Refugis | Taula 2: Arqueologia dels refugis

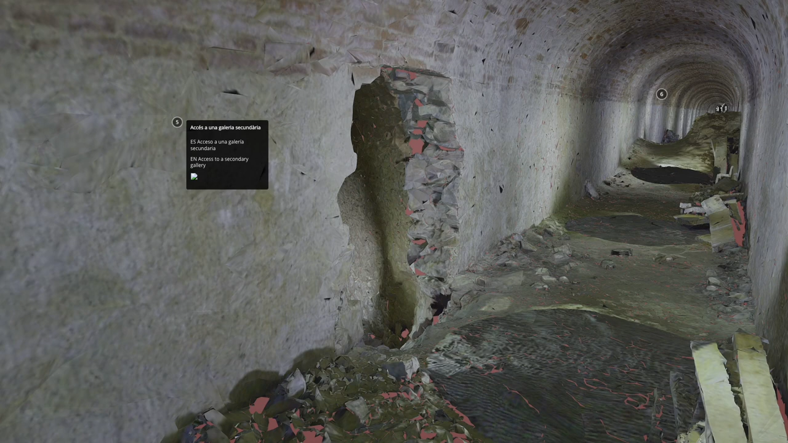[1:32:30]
una letrina, aquí trobem moltes letrines a Barcelona, molts refugis, és habitual,
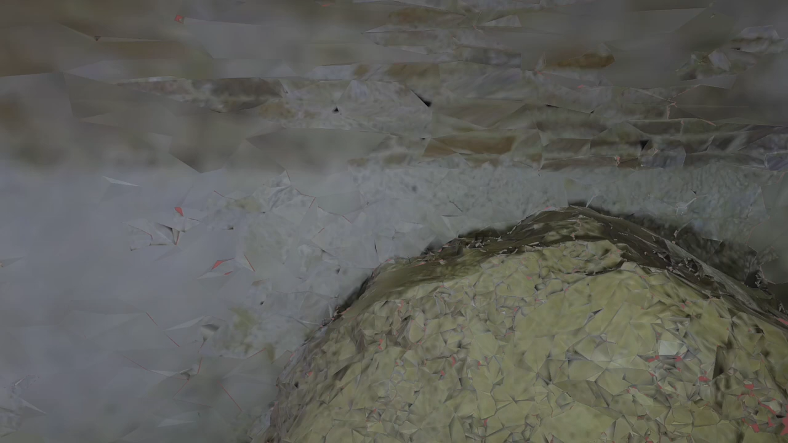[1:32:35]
un segon nivell d'un altre refugi que està per dalt, un cas bastant particular de Barcelona, una altra entrada.